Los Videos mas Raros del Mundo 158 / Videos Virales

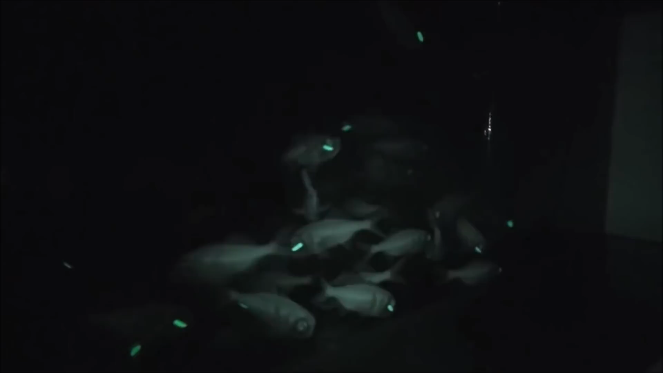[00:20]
Estos son peces ojos linterna que se caracterizan por tener manchas bioluminiscentes debajo de los ojos.
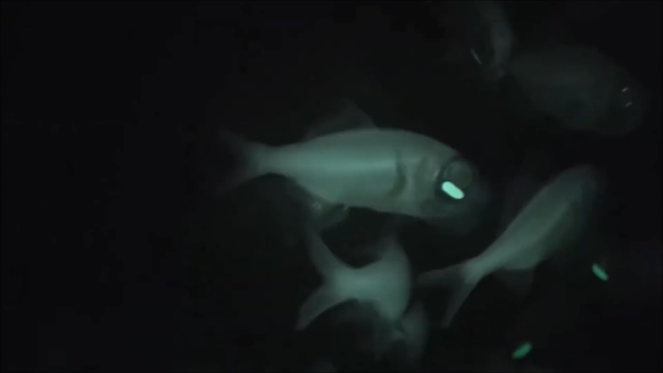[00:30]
Viven principalmente en el Océano Índico y en el Pacífico. En realidad no son manchas, sino un órgano bioluminiscente producido por bacterias simbiontes,
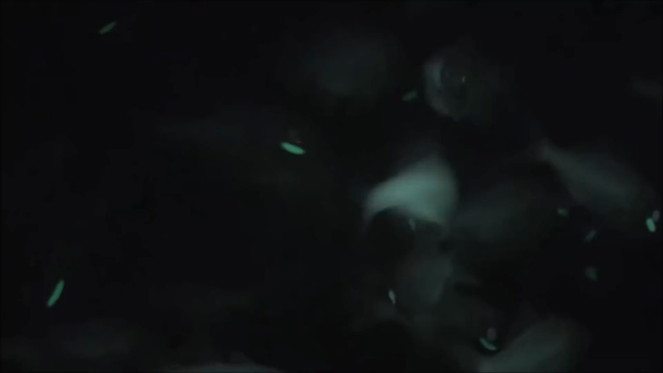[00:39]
es decir, organismos que viven y se benefician juntos. La luz que producen tiene la función de atraer y alimentarse de zooplancton.